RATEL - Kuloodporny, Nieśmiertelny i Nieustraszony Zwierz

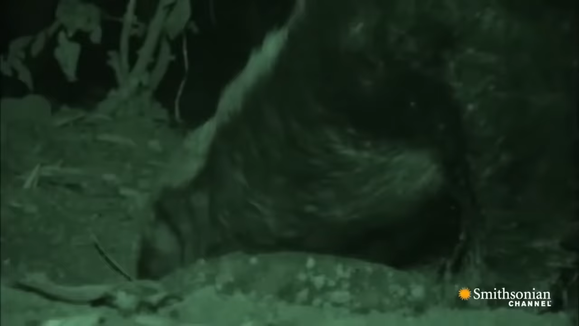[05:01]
że Ratel także niewiele sobie robi z gry śpieżo zwierza, którego kolce powodują przecież głębokie i bolesne ukłucia.
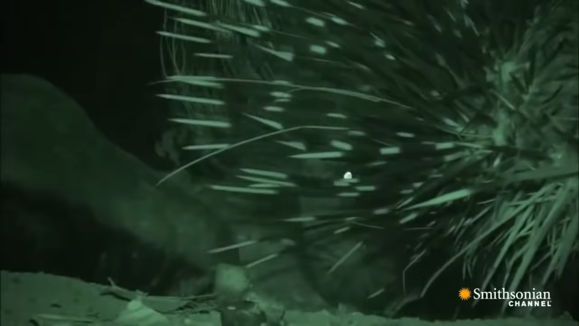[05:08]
Nawet gdy jeżozwierz naciera swoimi nastraszonymi kolcami, Ratel nie wycofuje się.
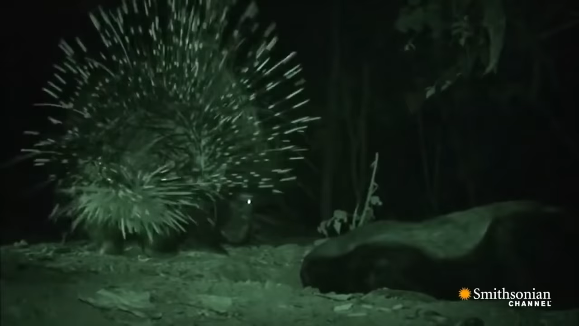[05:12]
Najwyraźniej kolce nie sprawiają mu większego bólu. Jednak konfrontacja pomiędzy Ratelem a jeżozwierzem może mieć znacznie bardziej głęboki wymiar,